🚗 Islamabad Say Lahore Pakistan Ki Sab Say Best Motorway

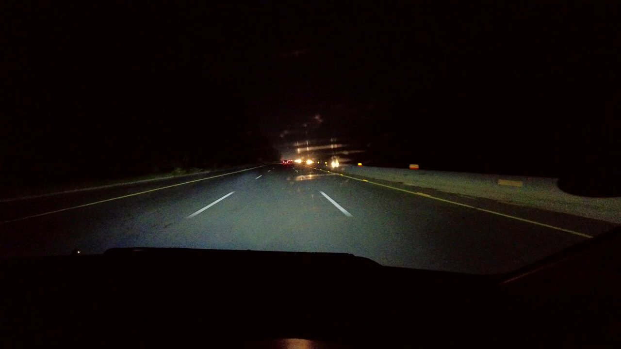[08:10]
विंडशील्ड साफ ही नहीं हो रही, पानी से भी नहीं हो रही, अंधा कर दिया।
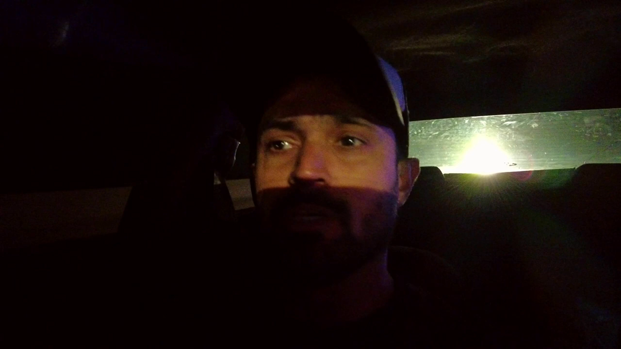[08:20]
आप देखें रिफ्लेक्शन में इतनी रोशनी है, पीछे से इतनी हाई बीम पे चला रहे हैं जैसे शिकार पे निकले हो।
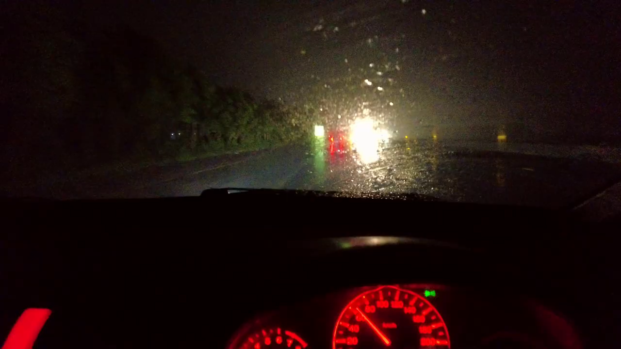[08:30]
लो भाई इस एक्सपीरियंस में बारिश और होनी थी, बारिश हो गई भाई। भाई शदीद बारिश में
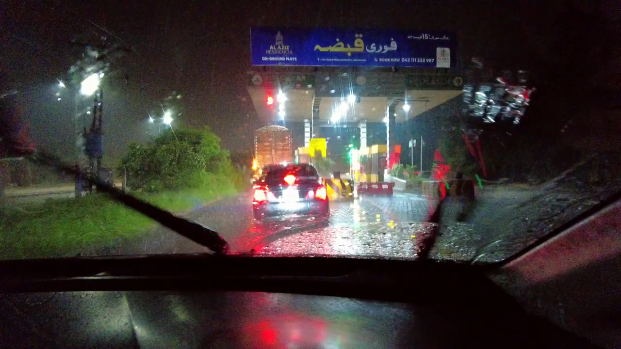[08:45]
शेखुपुरा वाला हमने इंटरचेंज ले लिया और लाहौर में दाखिल हो रहे हैं उससे। इस ट्रिप पे तो हम जहाँ जहाँ गए वहाँ बारिश मिली है, बरकत बरकत।